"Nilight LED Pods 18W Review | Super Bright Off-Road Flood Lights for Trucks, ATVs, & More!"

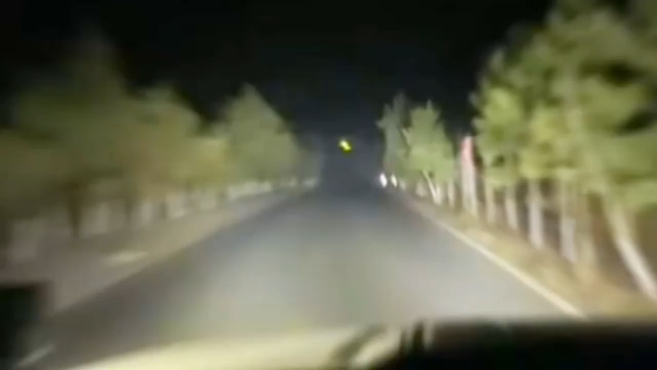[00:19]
these lights provide exceptional brightness that significantly enhances visibility during night drives or in adverse weather conditions.